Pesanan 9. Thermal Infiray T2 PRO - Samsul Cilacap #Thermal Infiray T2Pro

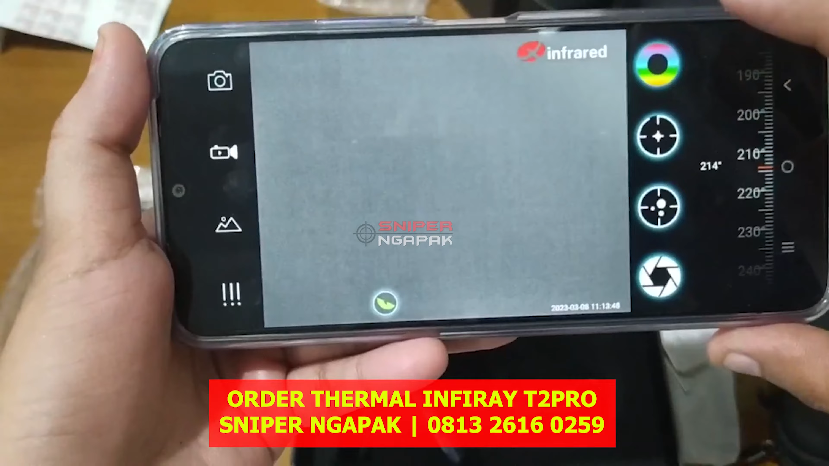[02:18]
pilihannya tekan yang ini untuk recticalnya
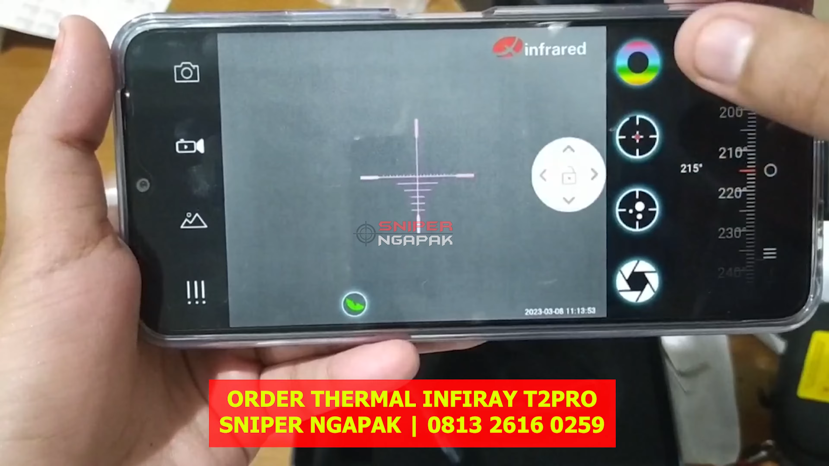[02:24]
tekan tombol yang ini untuk merubah bentuk recticalnya geser ke samping
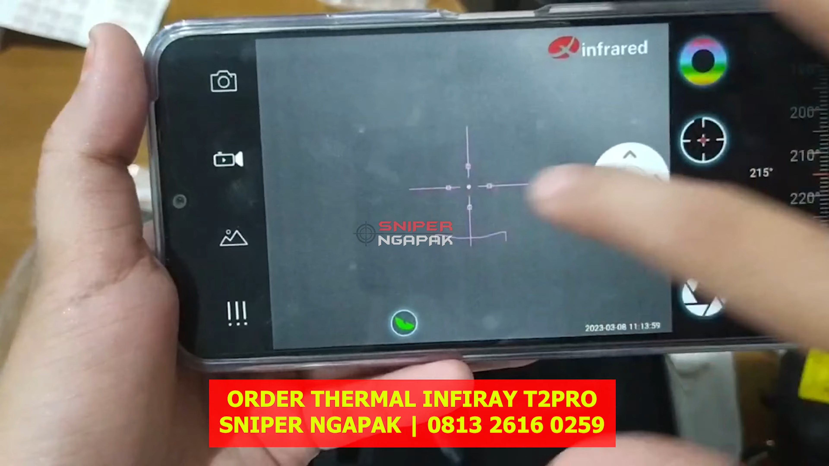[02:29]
oke
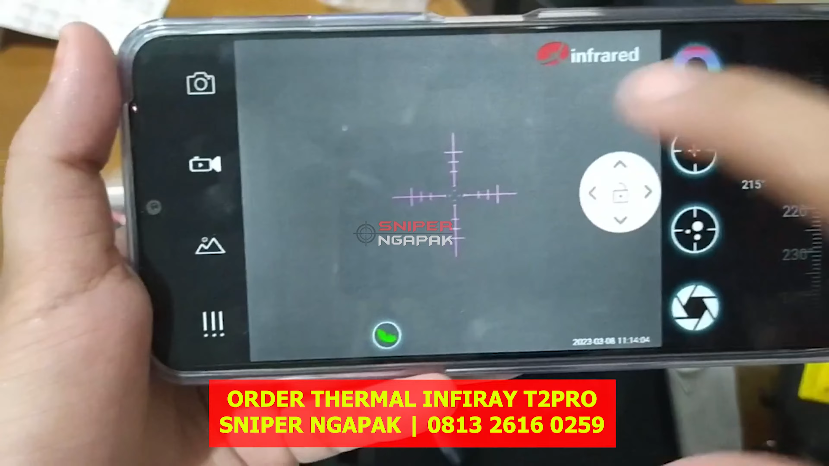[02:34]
untuk merubah warna recticalnya tarik ke bawah ke atas
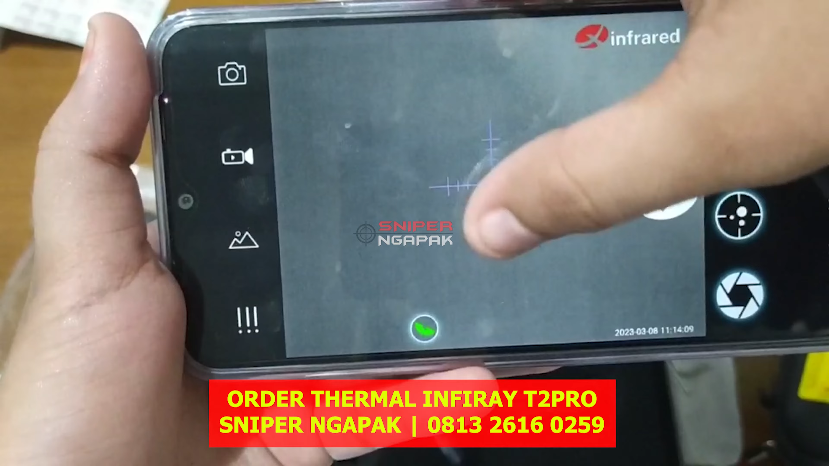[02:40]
oke oke kemudian
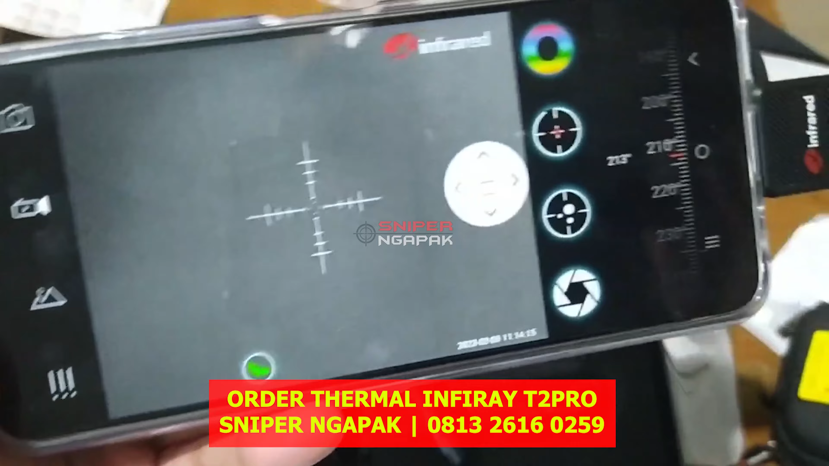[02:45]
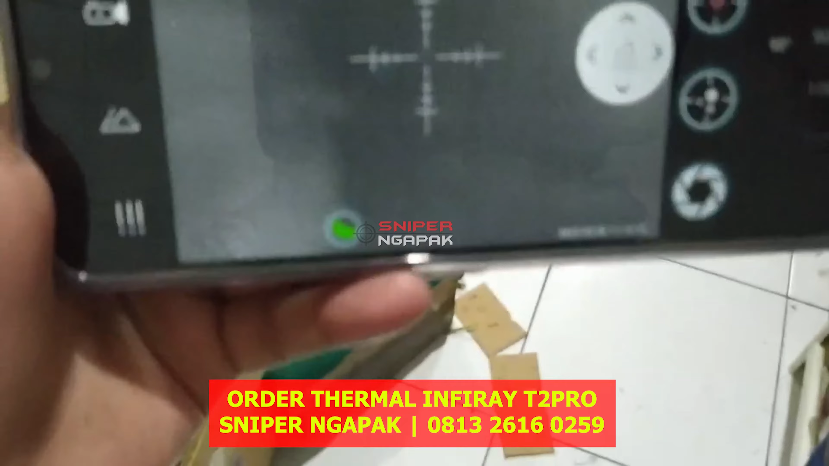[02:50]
tombol ini untuk mendeteksi bahwa dia panas
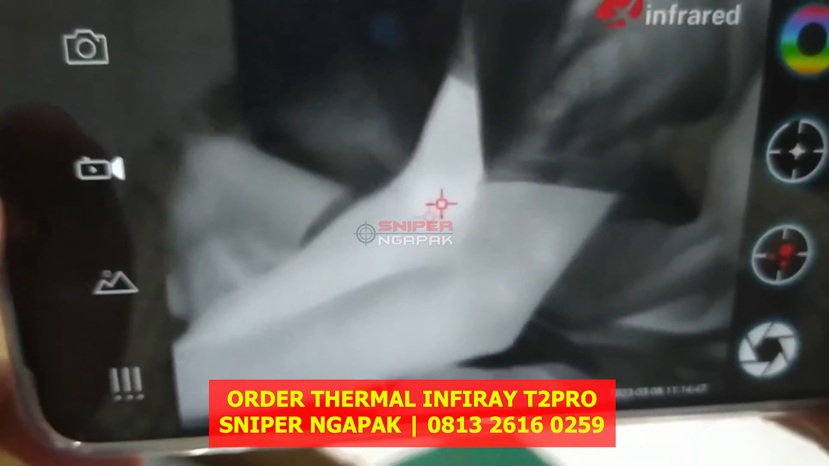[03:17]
untuk pengambilan gambarnya tekan tombol yang ini kemudian dia akan tersimpan di memori telepon